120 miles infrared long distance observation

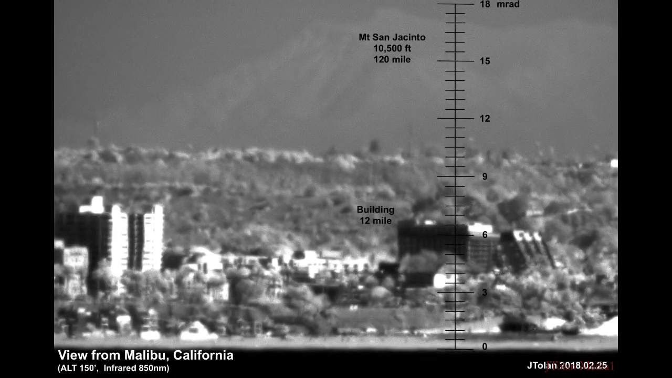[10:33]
the building you see in the foreground 12 miles away, I now had the resolution I needed to see the floors, the different floors, and I averaged a few of them together, and I assumed about a 12 foot separation between the floors, and based on that I created the scale in milliradian, and wouldn't you know it,